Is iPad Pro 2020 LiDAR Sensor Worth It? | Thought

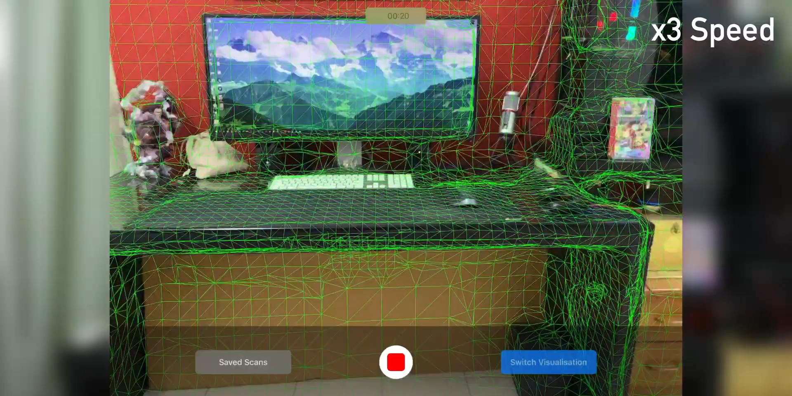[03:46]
This is the 3D model of my computer desk.
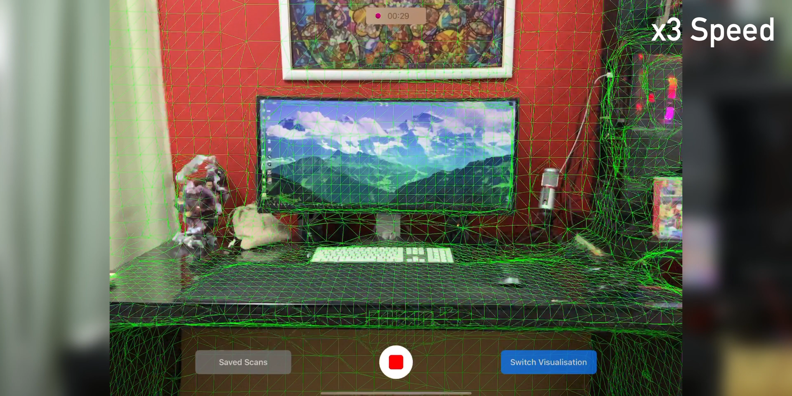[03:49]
The result looks somewhat disappointing and I can't make up any detail on the individual object on my desk.
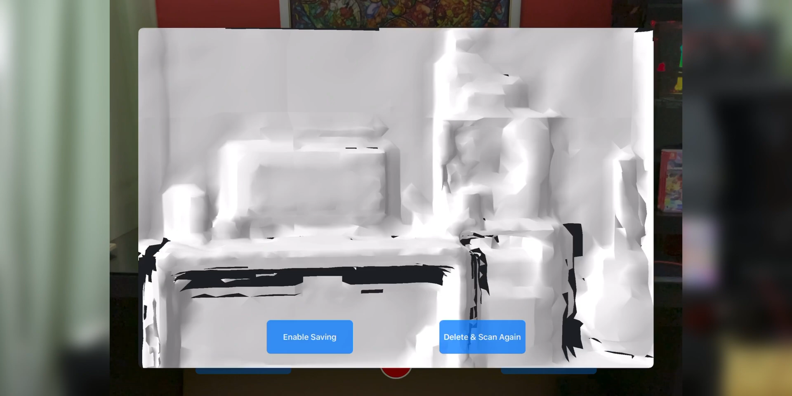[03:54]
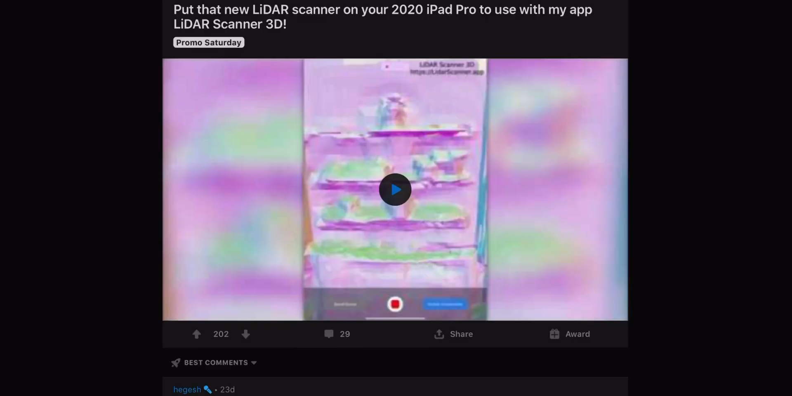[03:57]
But after some googling, I found a post on Reddit by the creator of this app that explained why the subpar scan result.